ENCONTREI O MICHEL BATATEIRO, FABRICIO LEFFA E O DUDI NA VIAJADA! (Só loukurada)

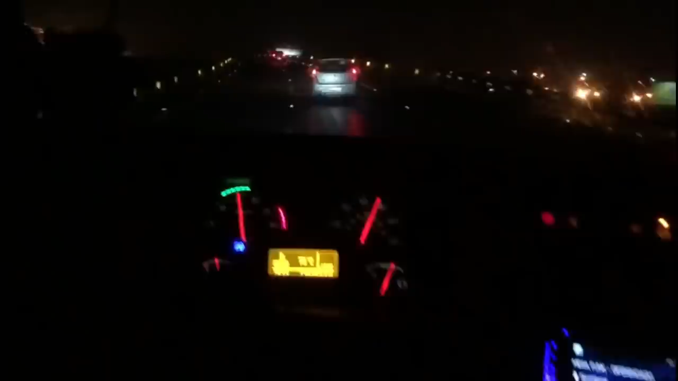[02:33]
Bah, me queimou um farol, ó. Ah, mas eu não vou arrumar hoje. Não tem nem lâmpada. Ai, desgrama. Deixa pra trocar amanhã lá no 68. Vou parar ali no posto do camarão. Vamos ver como é que tá as coisas. Pegar um salgado pra mim até dar uma disfarçada até lá no Kida. Quero cantar lá.
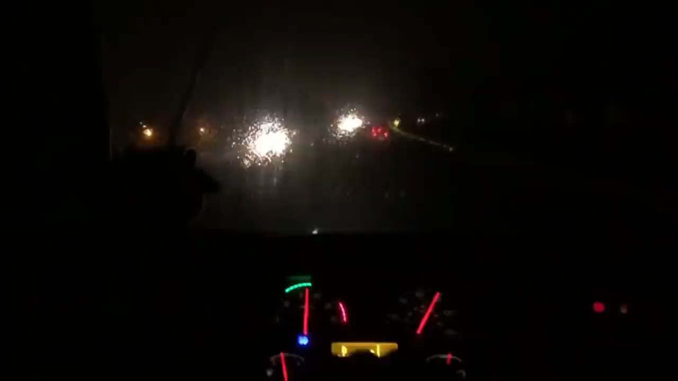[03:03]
Eu vou pegar um Red Bull e tomar dois. Que olha, temos que andar bem atentos. Chovendo. Farol queimado. Farol de LED já não clareia nada. Tanto trabalho pra trocar, eu ia meter as duas amarelas que eu tenho ali. Ah, mas tem que desmontar o farol todo pra trocar, olha.
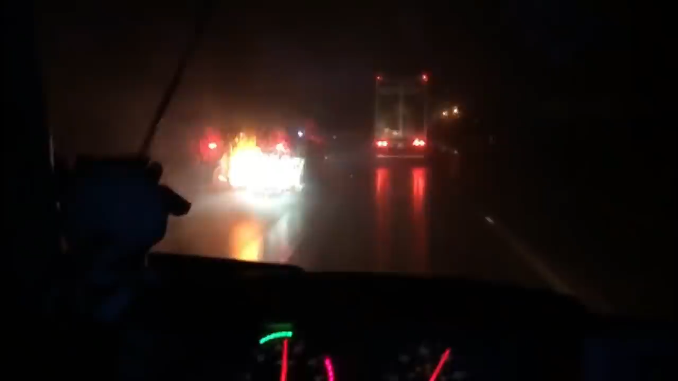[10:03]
É muita chuvarada, meu Deus do céu. Não dá nem de gravar, não fica bonito. Aí, Meu Deus, mas é chuva, cara. É chuva, chuva assim que olha. Ai, eu só queria um sol. Sol não, né? Um tempo bom, que sol de noite é meio complicado. Mas é um tempo bom. Tive que tirar os LED, botei as lâmpadas amarelas de novo.